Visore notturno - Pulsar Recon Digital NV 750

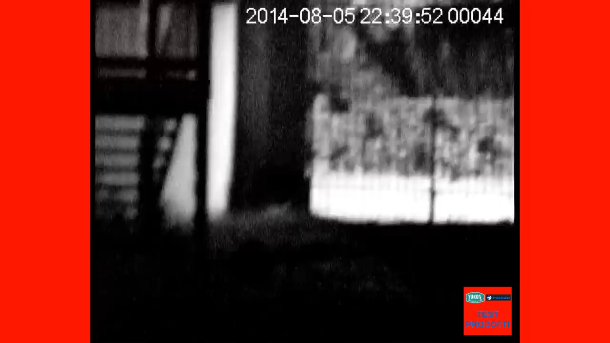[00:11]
Qui possiamo vedere l'utilità o meno dell'infrarosso, ad esempio in una zona presa da luce l'infrarosso non è utile, mentre in questa zona dove l'infrarosso serve è perché è una zona buia. Quindi l'utilizzo dell'infrarosso deve essere dosato a seconda delle zone che guardiamo, luminose spento, non luminose acceso.
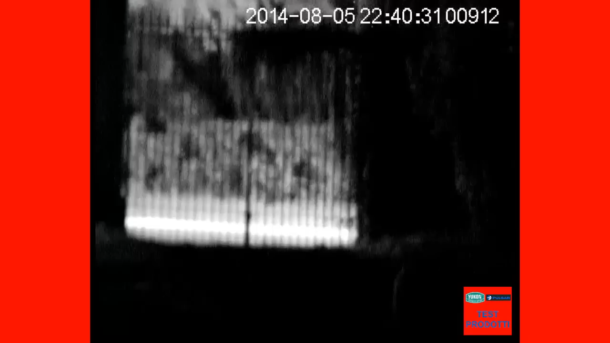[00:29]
Ad esempio qui dove passa la macchina è molto luminoso quindi l'infrarosso va spento.
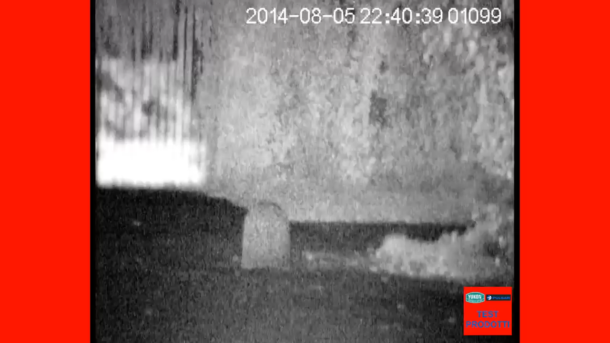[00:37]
Se invece andiamo a vedere zone più scure l'infrarosso va acceso. Mentre se noi andiamo a vedere come in questo caso delle superfici riflettenti o comunque bianche come accade in questo cornicione della casa qui in alto, l'infrarosso non va acceso perché creerebbe un inutile diverbero.
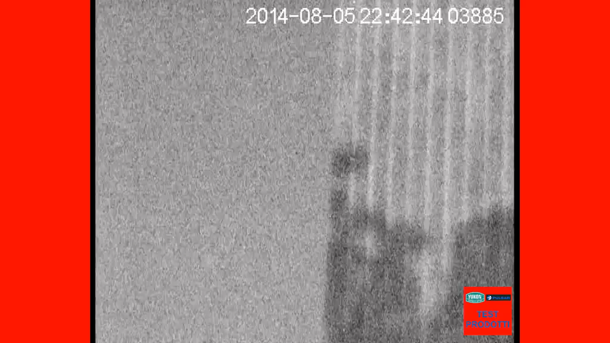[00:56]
Quindi l'utilizzo dell'infrarosso è a discrezione dell'utente.